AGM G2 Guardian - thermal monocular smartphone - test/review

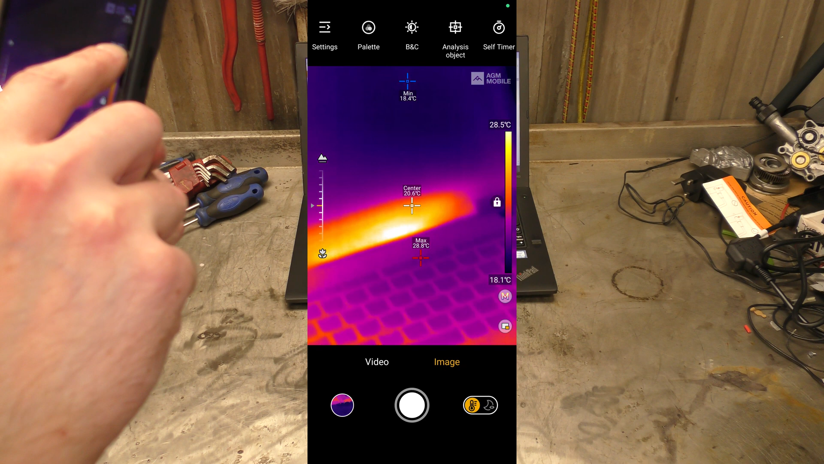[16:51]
On screen: scale top 28.5°C, scale bottom 18.1°C
it's set a high and a low, but, I need it to be more, I need my scale to be more automatic,